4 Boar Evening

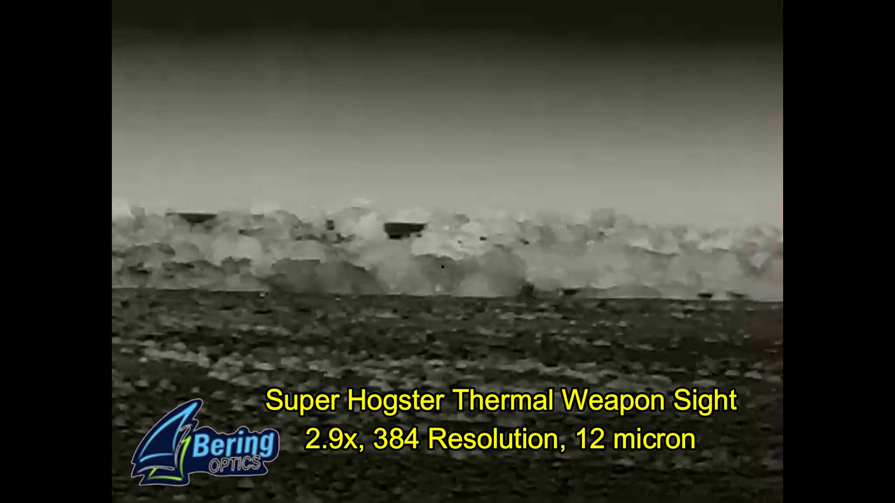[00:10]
Carpe Suspen and I went hunting up in North Texas and he has spied some hogs with this super hogster and they're way out there at roughly 500 yards or so you can see just a little tiny white dots that's
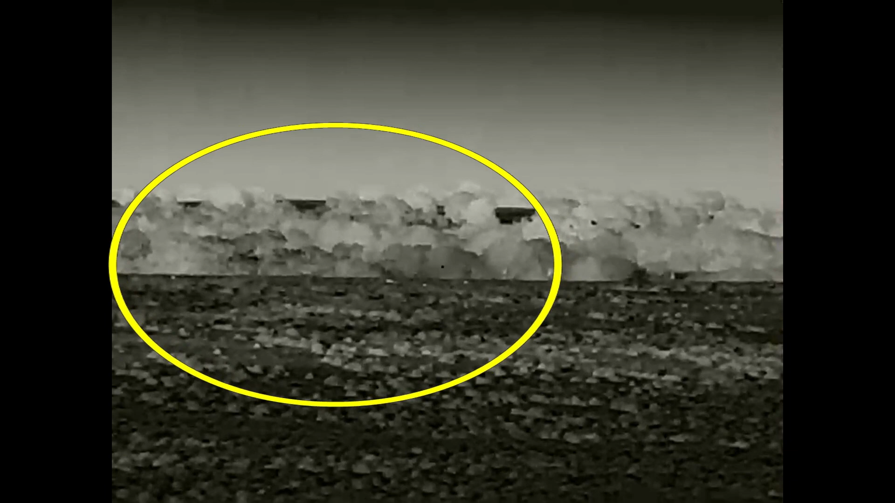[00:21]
because they're partially obscured by high grass and here we are during
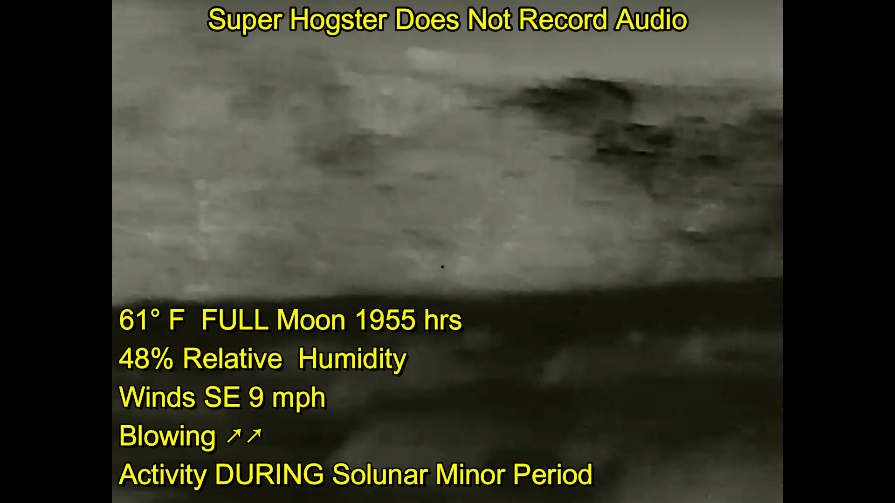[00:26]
our stock the wind is not being favorable to us with the way the hogs
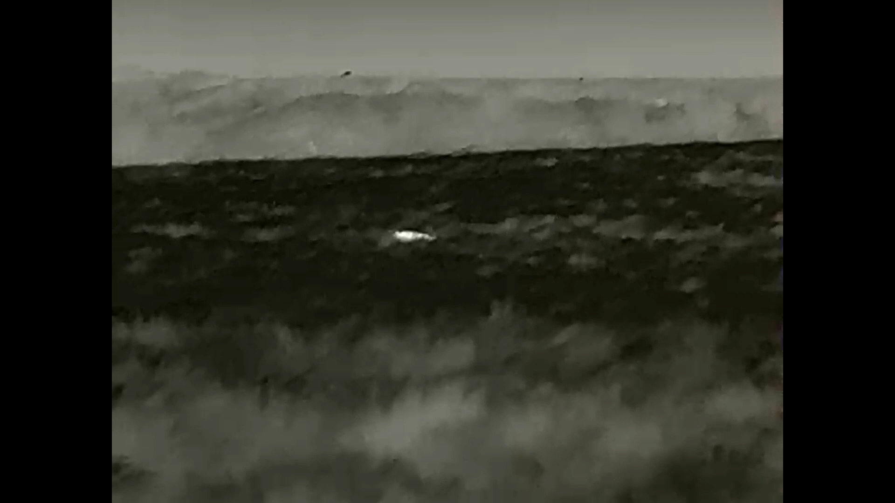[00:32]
that are moving and the hogs have moved downwind from where they were so we've got to play catch-up which we've finally done here now I'm going to be shooting my Lone Star Armor ATX-15 multi-purpose carbine
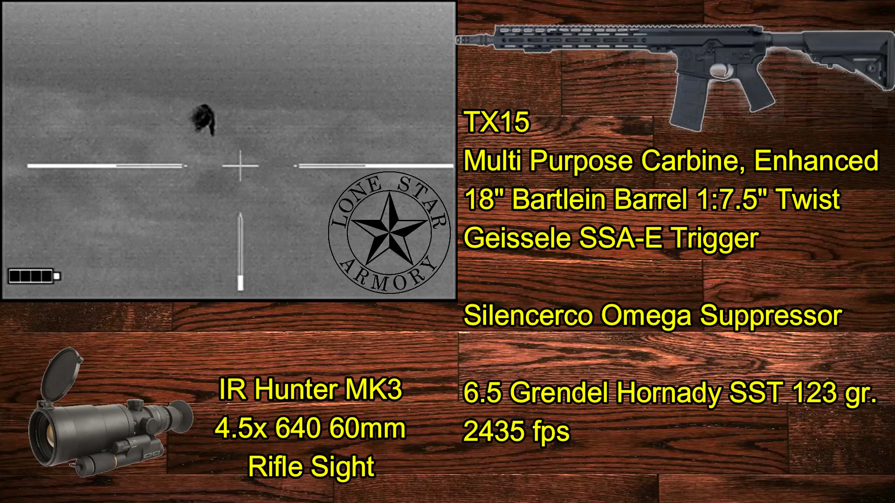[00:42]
enhanced with 6.5 Grindle Hornady SST ammunition
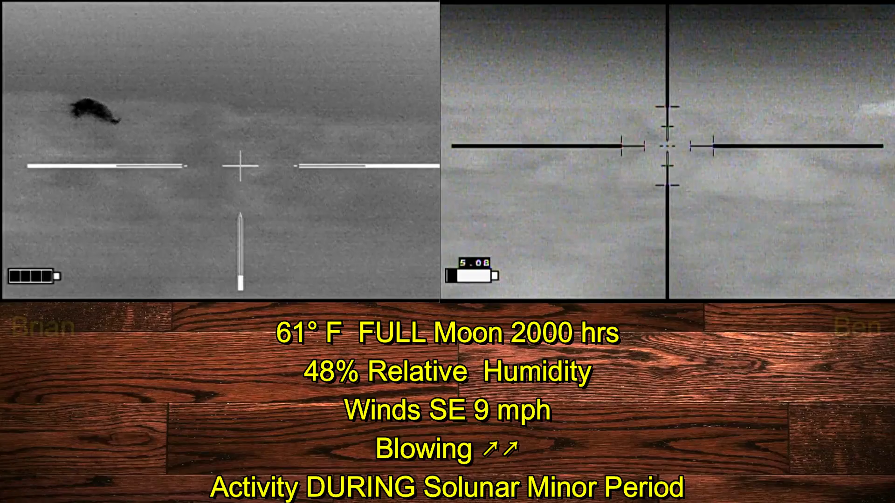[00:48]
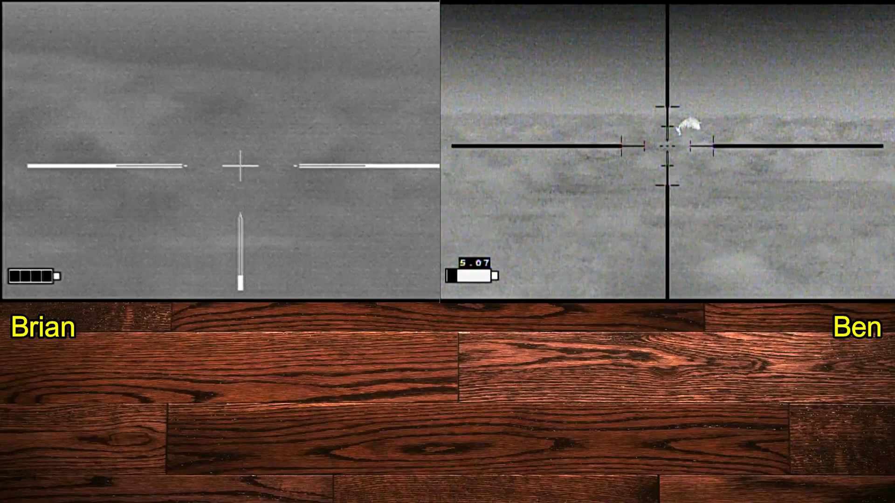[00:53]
so here we're trying to figure out our targets and the high grass is not doing us any favors whatsoever there's one right next to him you take the one on the right I got the one on the left
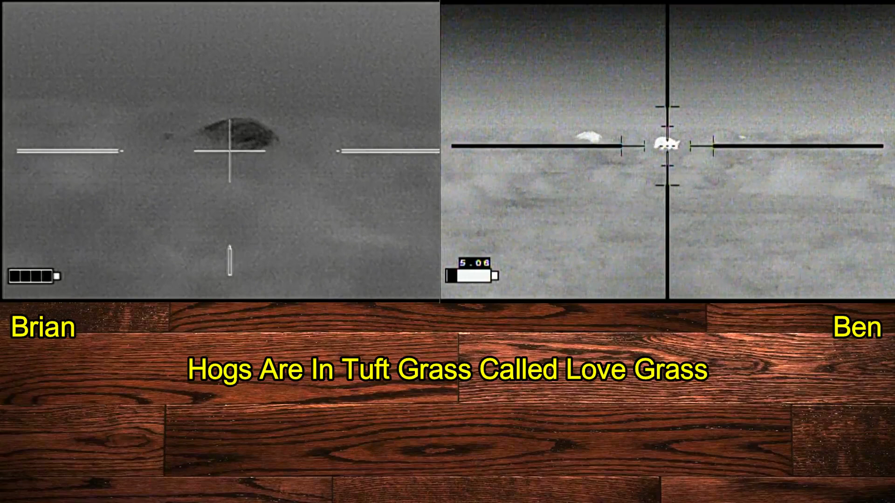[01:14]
yep three hold on he went behind the brush left grass lost it those are smaller
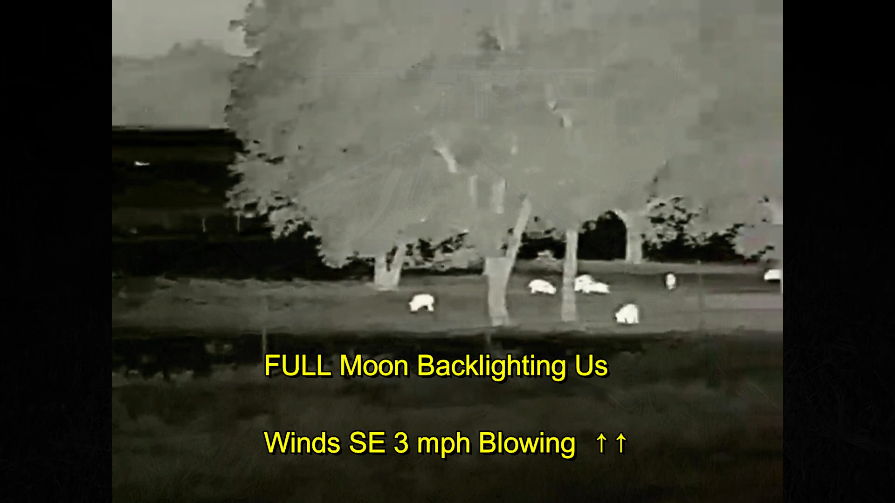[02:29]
moving on to the next property been spied these hogs just inside the gate downwind from us and with the
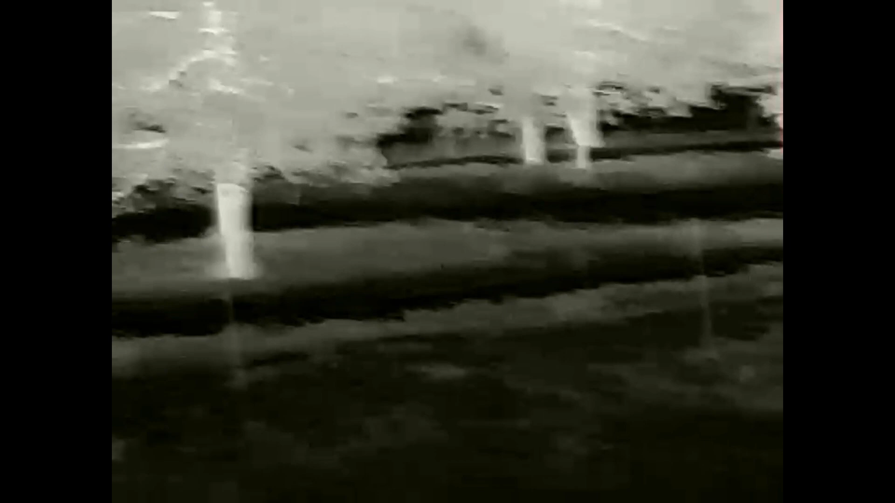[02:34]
moon backlighting us we were in a terrible position so we're going to try to circle around to the right but
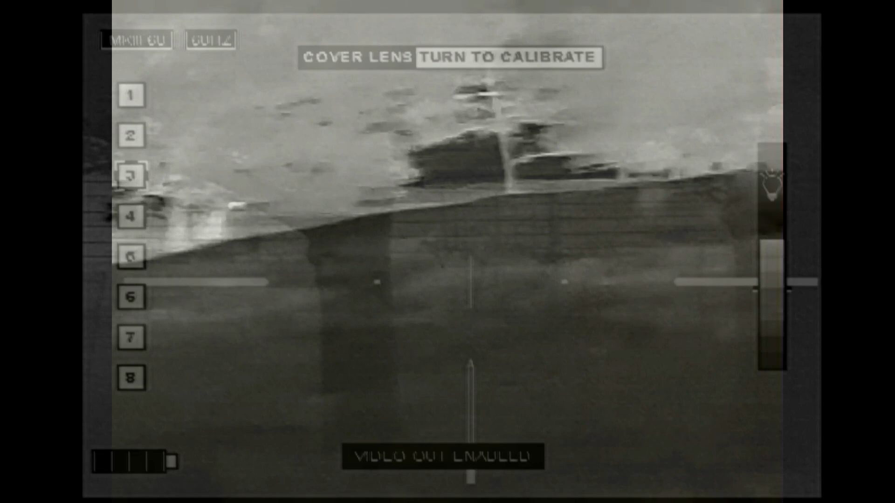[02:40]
in the process the wind finally gets to the hogs and they start moving to the right as well
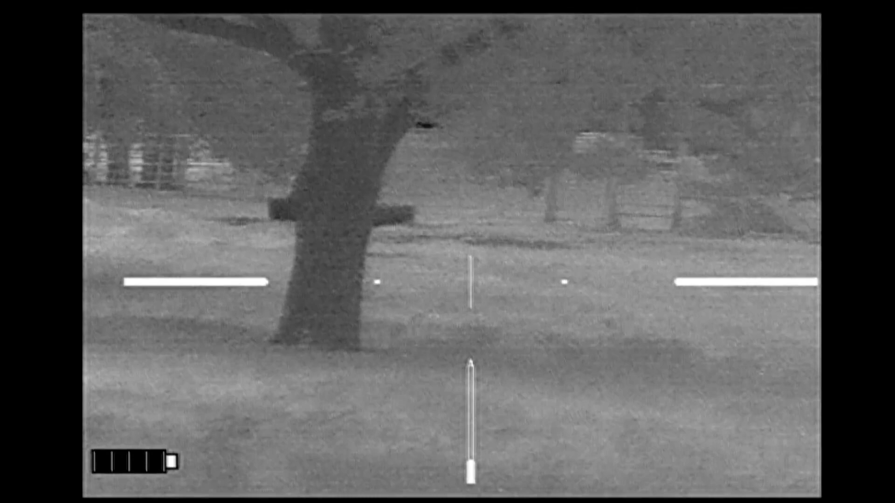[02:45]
and so now it's a race with the hogs to try to catch them in an open area before they get to the cattle
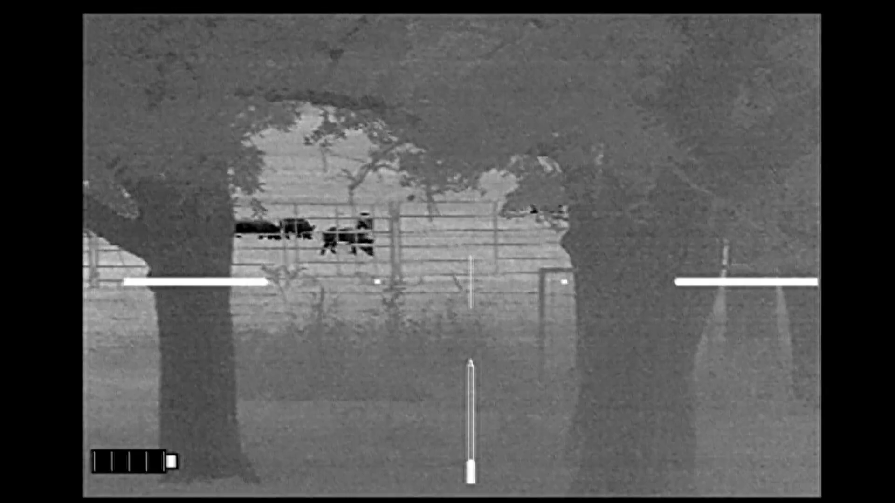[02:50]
and we would have had a good setup here if not for the heavy fencing
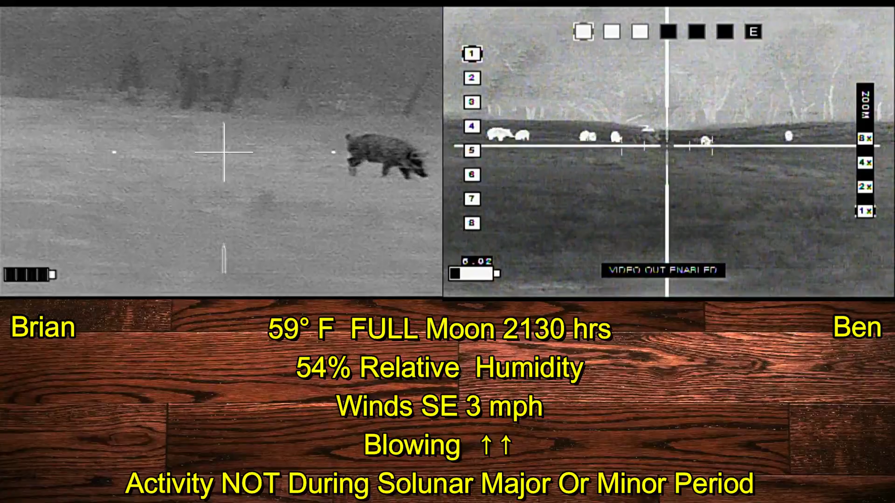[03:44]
and I'm trying to get Ben to take a hog on the very far right
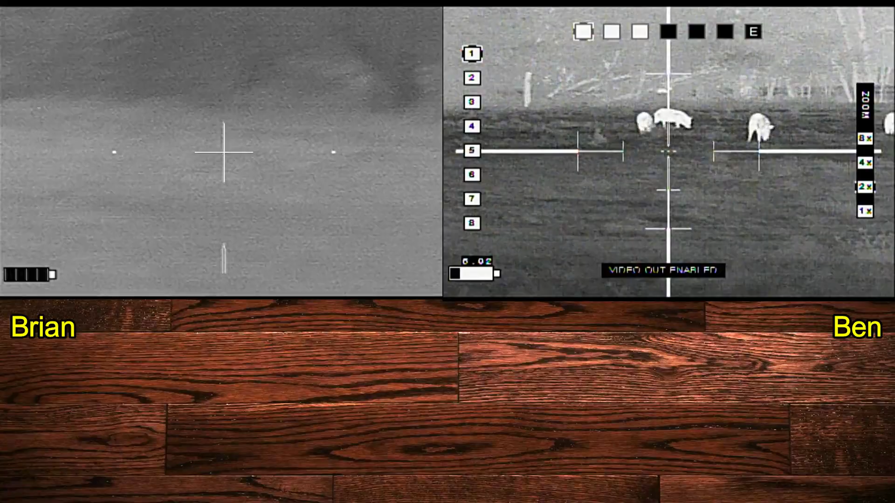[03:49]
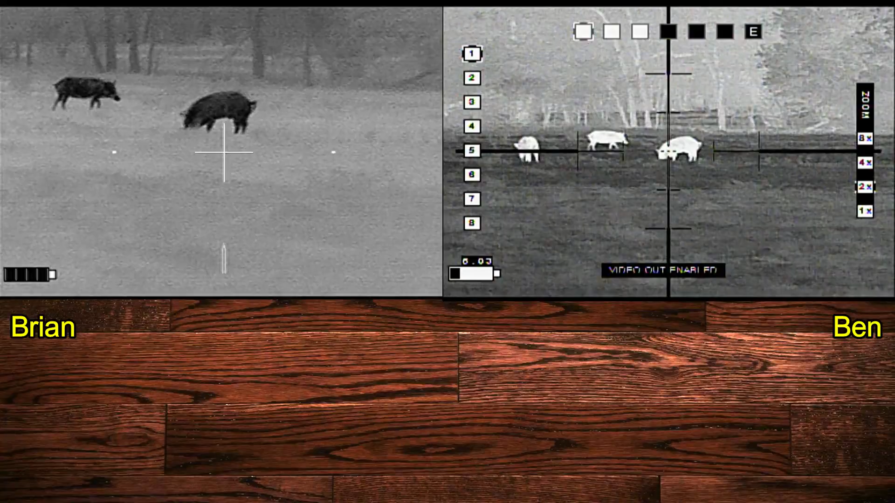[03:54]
and he doesn't look as far right as I had looked and so he's not seeing the hog in the far right
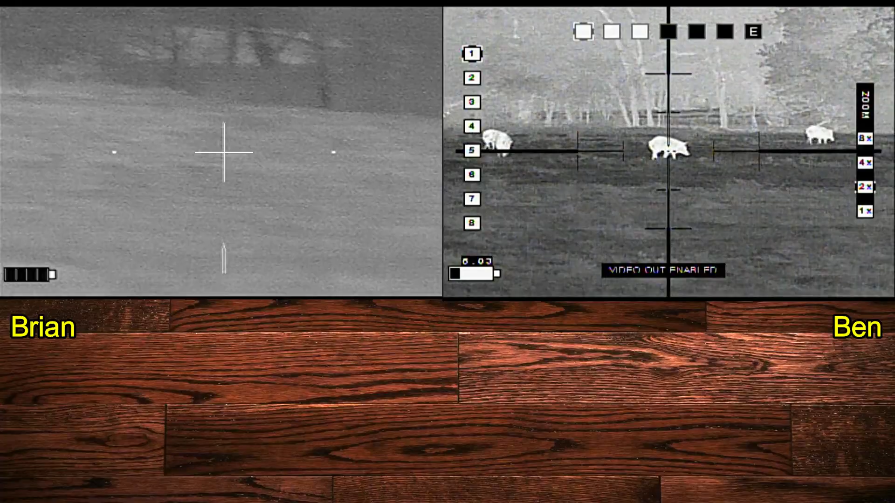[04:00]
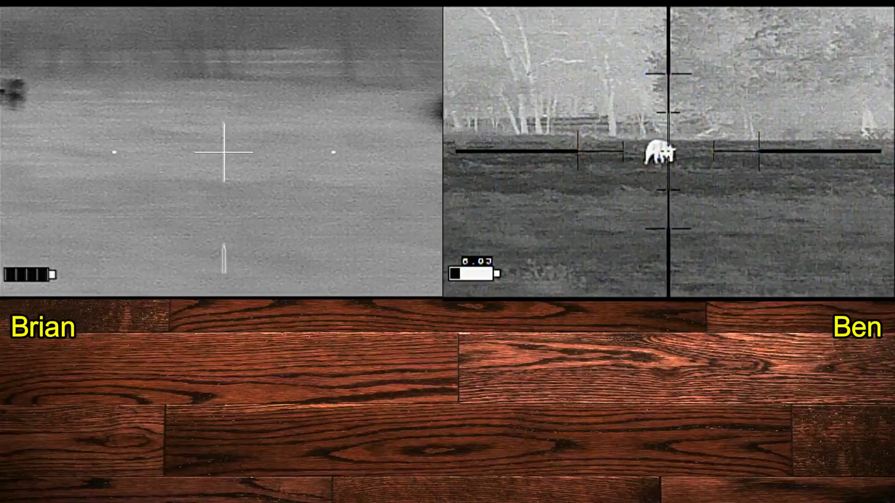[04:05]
and I'm going to take what I think is a different hog in the back and we're going to end up shooting the same hog I'm going to get clear
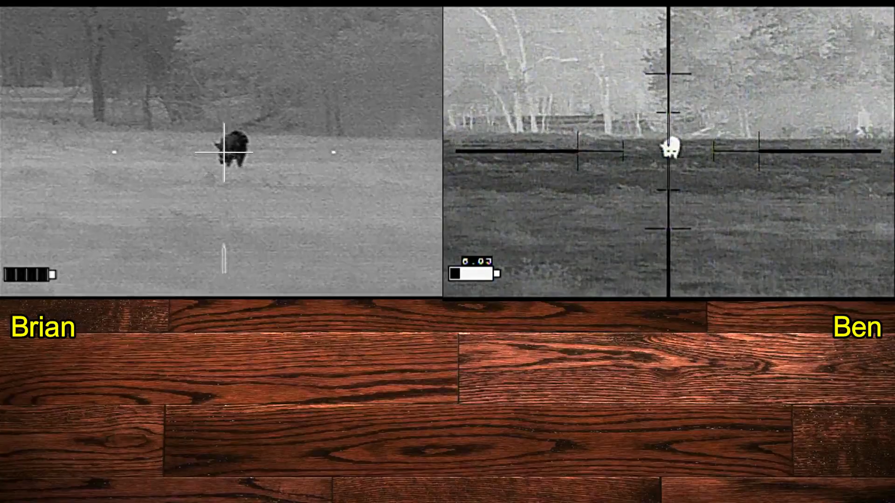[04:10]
butt towards me I got butt
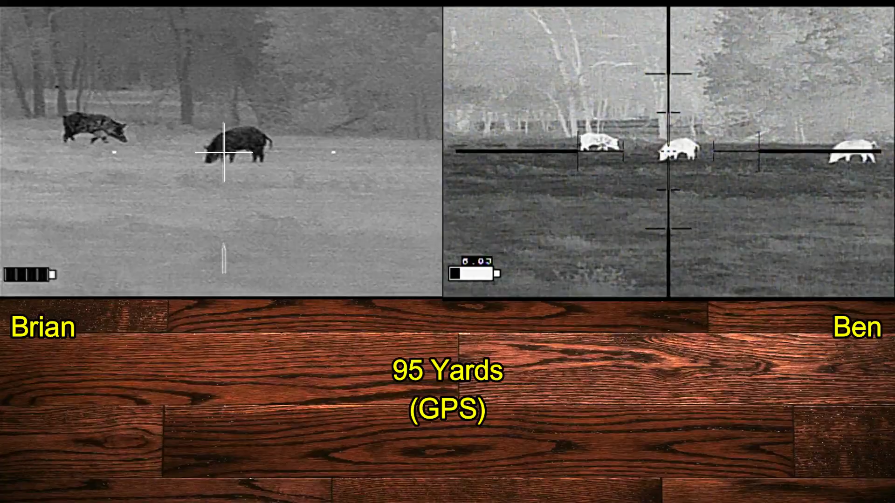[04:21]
okay I'm clear 3, 2, 1
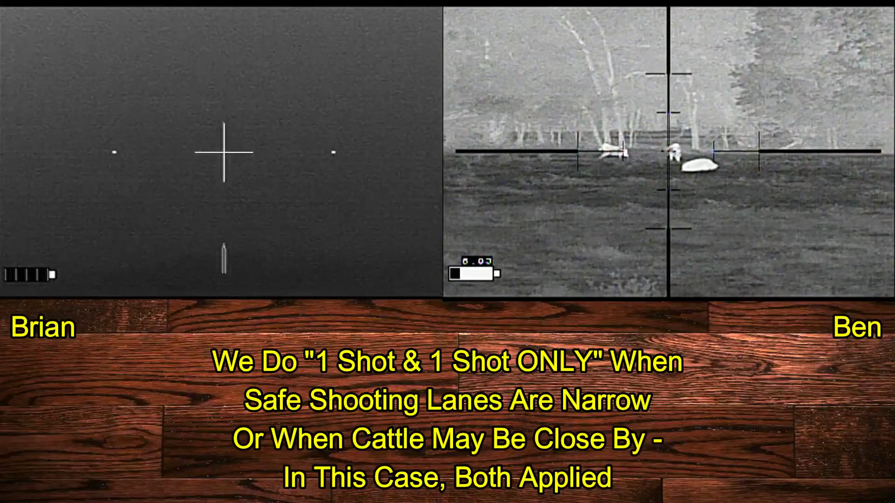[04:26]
our more goes down I tell Ben to let him run he could have shot that hog right there on the right hand side but it was a one shot deal
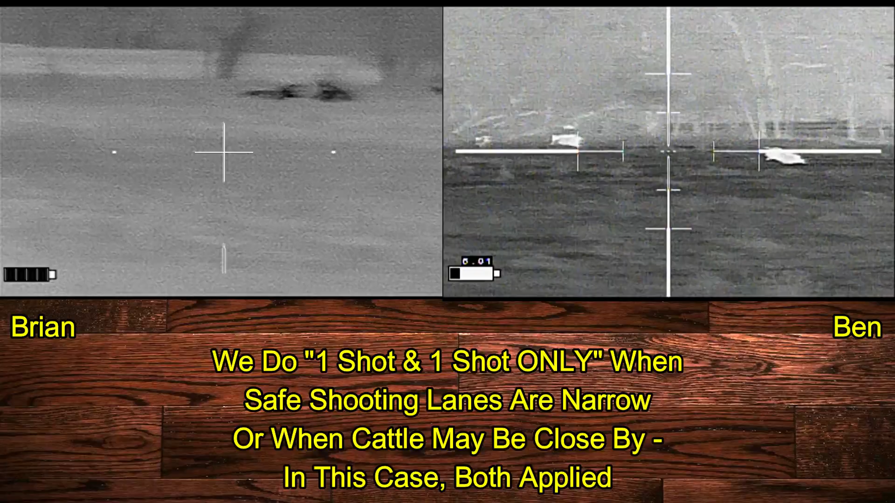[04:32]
and he appropriately let it go oh they're going over to the neighbors now ideally it would have been nice if we would have shot separate hogs but I like the fact that we both chose a hog that we thought was safe for the shot
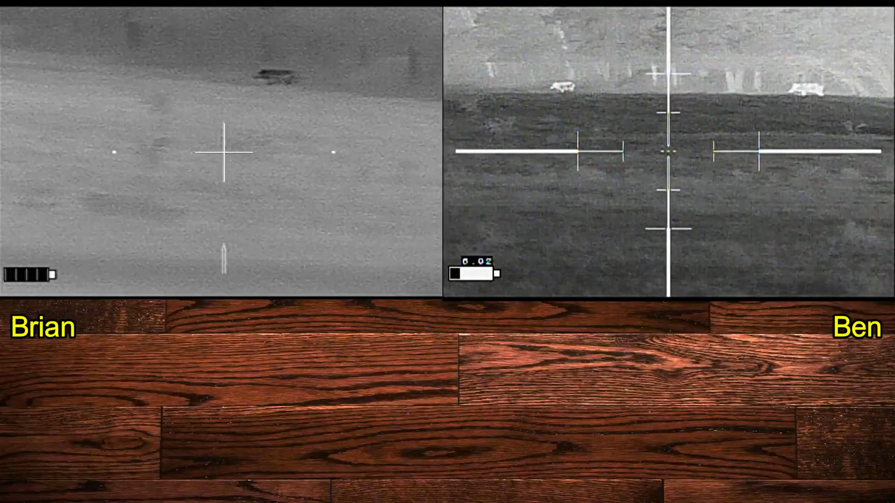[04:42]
it just happened to be the same hog and that one right there he's just prancing what's that? he's just prancing